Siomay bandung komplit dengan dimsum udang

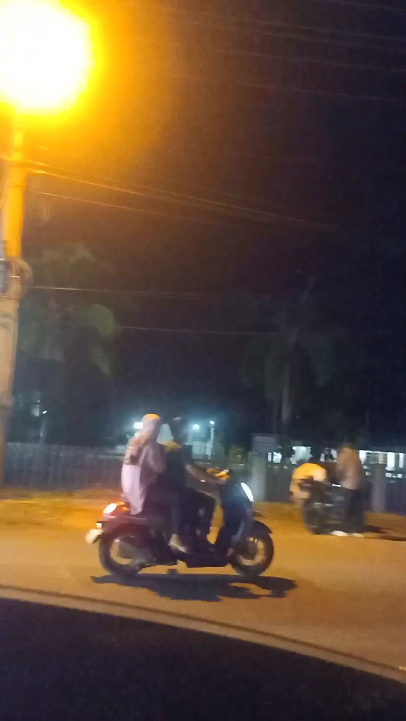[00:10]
pergi keluar malam minggu ya teman-teman nah ini bisa aku
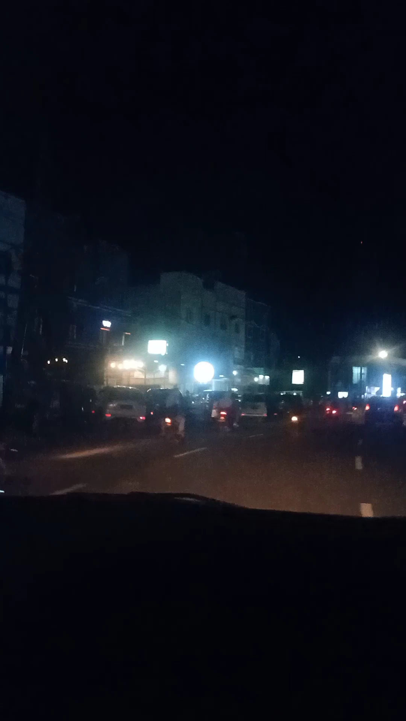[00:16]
kasih lihat ini di seputaran kota lu semua ini
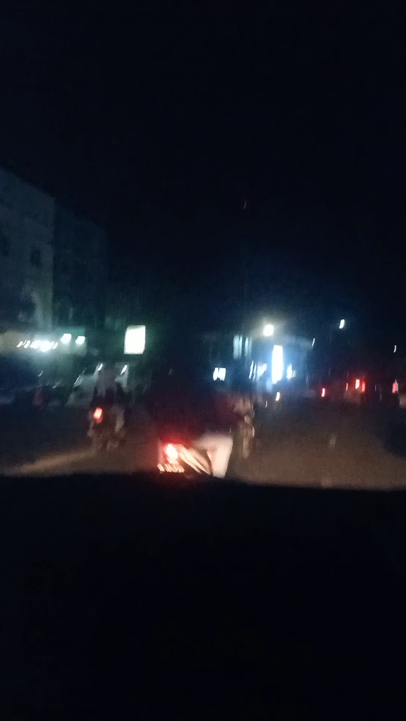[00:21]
masih jam setengah delapan malam ya teman-teman ini
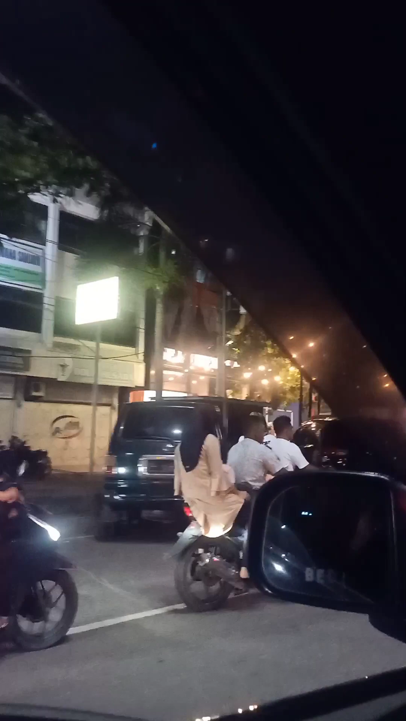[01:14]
baik luk semangnya dan ini bertuku-tukuan
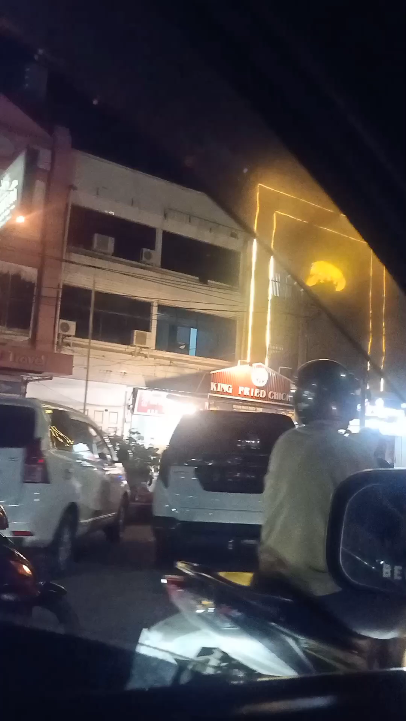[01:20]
ya teman-teman di sini banyak sekali dijual
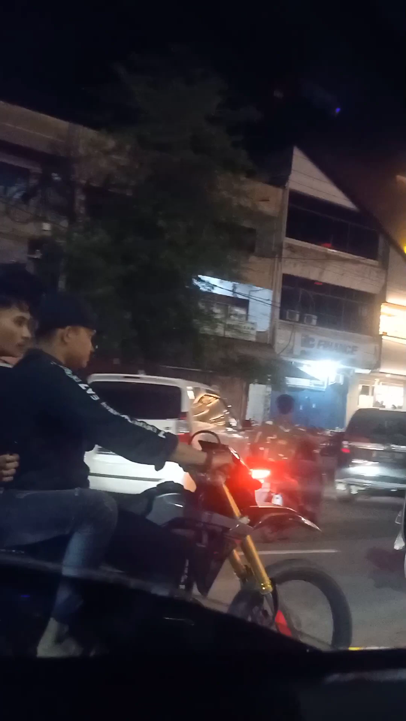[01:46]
muda-mudi untuk ngopi malam teman-teman karena di sini